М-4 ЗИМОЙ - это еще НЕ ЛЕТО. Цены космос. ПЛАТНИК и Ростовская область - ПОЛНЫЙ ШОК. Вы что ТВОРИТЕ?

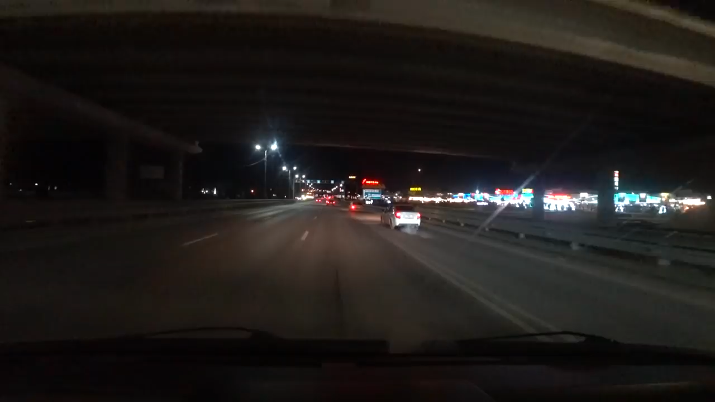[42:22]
Ой, как они красиво здесь все украсили, Настенька, посмотри. Смотри, как красиво. Новогодняя инсталляция. Молодцы, прекрасно. Так, а мы поворачиваем на Краснодар. Вот сюда. Вот, видите? Ох, опять дыры эти.
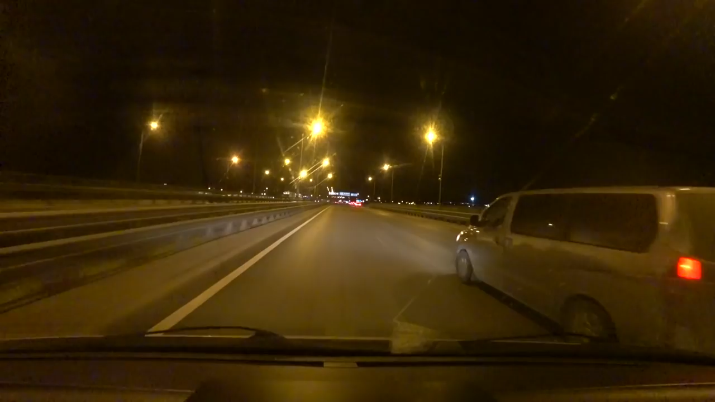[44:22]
Вот по знаку Краснодар двигаемся на Краснодар. Здесь, кстати, из новшеств в Ростовской области появились много вот таких сигнальных маячков, типа под полицию, видите? Их прям реально много. Через каждые, там, я не знаю, пару километров они светятся.
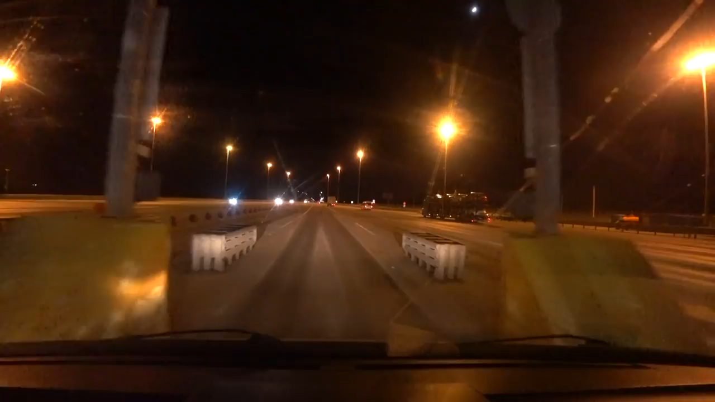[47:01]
Вы помните, да, нашу традицию? Смяли, в кармашек убрали, едем дальше. У меня есть отличные новости. Мы заехали в Краснодарский край. Ура! Ура! Мы дома. Прям Краснодарский край родной. Все остальное нет. Вот Краснодарский край родной. Все, мы в своем краю, как говорится, осталось совсем немножко.
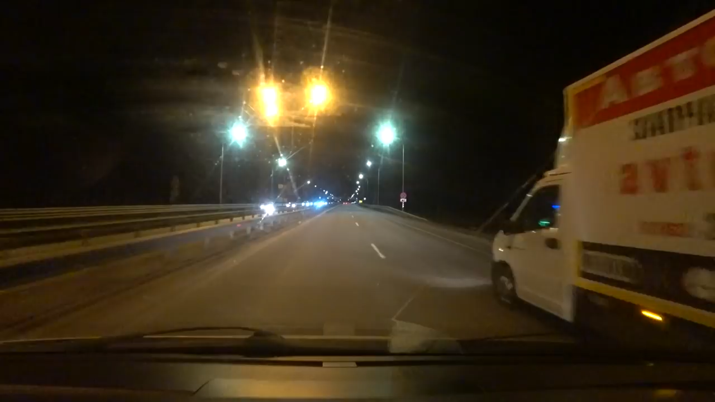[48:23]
Так, смотрите, до Краснодара 153, Армавир 179, и вдалеке зелененькие огоньки. Это значит, что мы подъезжаем опять к Платнику. Это, по-моему, последний уже, да? У меня уже чирки больше сюда не влазят. Надеюсь, он будет последний. Что стоит? 140 рублей.